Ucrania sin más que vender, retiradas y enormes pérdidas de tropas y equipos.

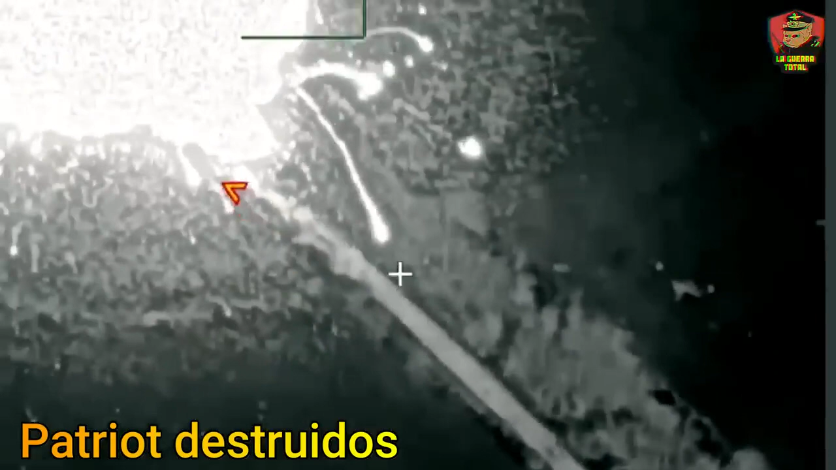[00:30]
Un misil balístico Iskander alcanzó el convoy que transportaba el Patriot a una distancia de más de 50 km de línea del frente.
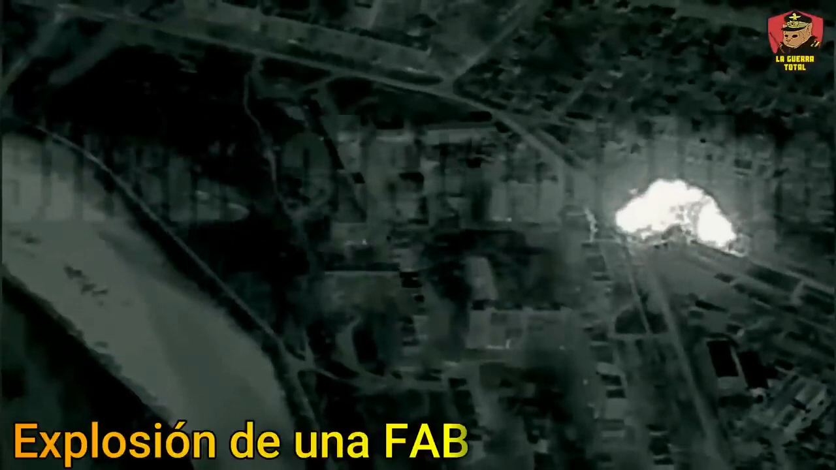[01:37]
y que están demoliendo las posiciones defensivas ucranianas y los depósitos de la retaguardia.
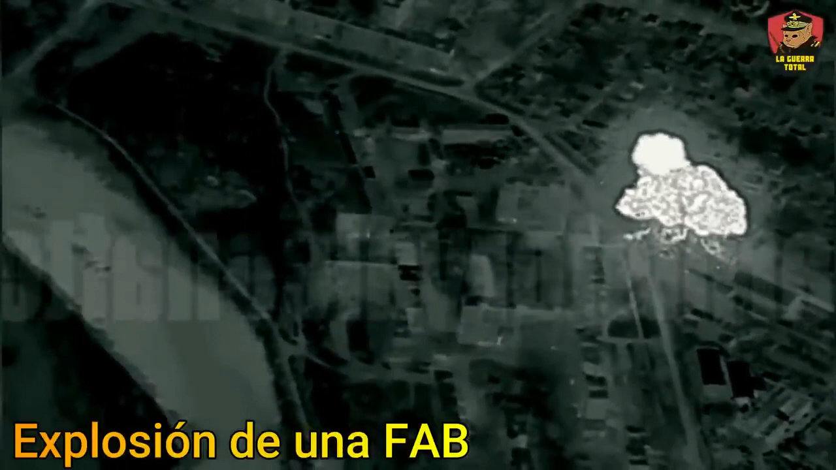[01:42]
Estas bombas van cargadas con 675 kilogramos de
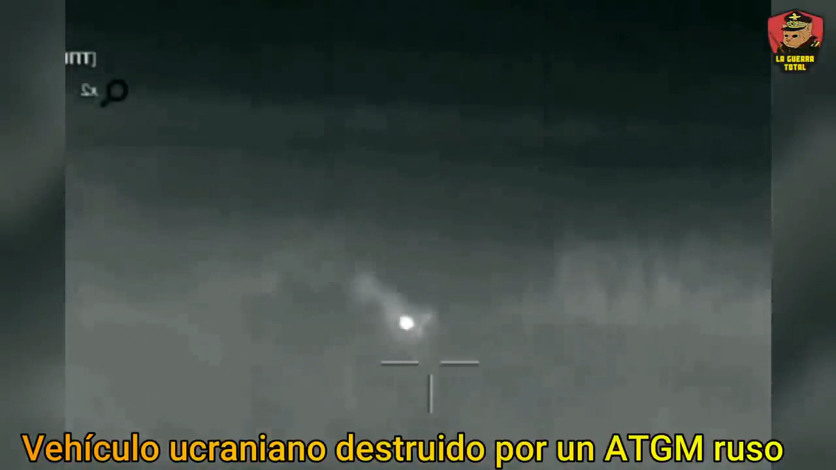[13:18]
se han observado movimientos de tropas ucranianas hacia zonas que aparentan crecer de importancia, convirtiéndose en objetivos vulnerables para el enemigo.
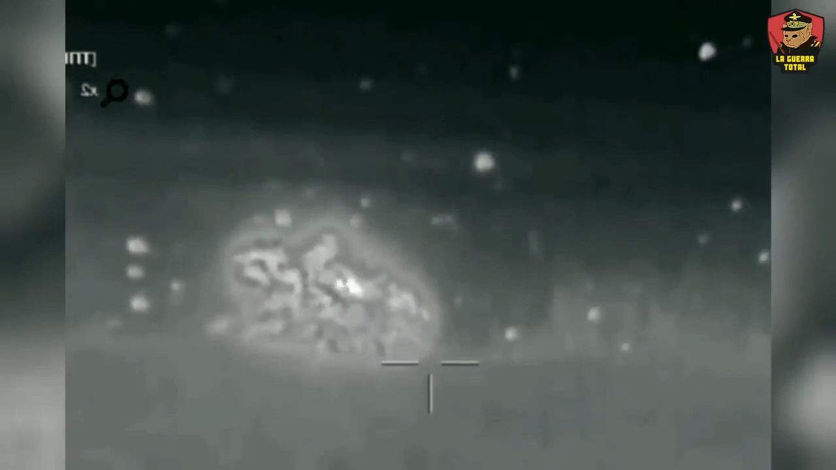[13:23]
Estas concentraciones, carentes de lógica, son rápidamente neutralizadas por las fuerzas rusas,